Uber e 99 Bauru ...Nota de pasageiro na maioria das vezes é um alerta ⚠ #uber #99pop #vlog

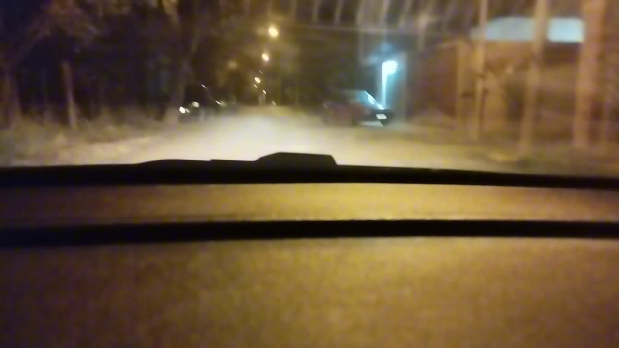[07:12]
Vim parar aqui no Parque Real de novo. Ah, ruim de terra, ruim do caramba, mano. E assim, sabe? Vai tomar um estrela.
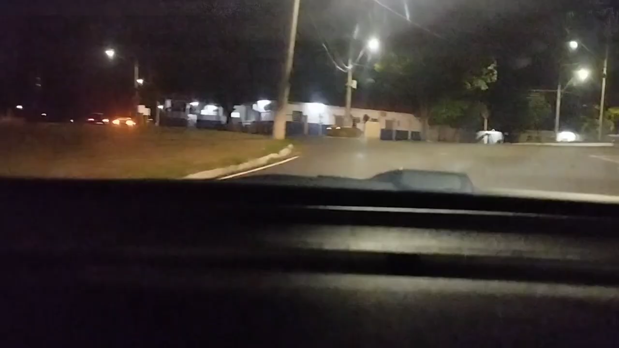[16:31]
Buscar a pessoa da placa. Isso aqui é final de Bauru, viu, gente? É um bairrinho também. Pensa num bairrinho que é final de Bauru, cara. Cara, fica feio esses carros desviados com Maxine. Não sei se esse cara tem coragem de fazer isso. Passou, né? Tipo assim, sabe que paga, sei lá, 4 pau.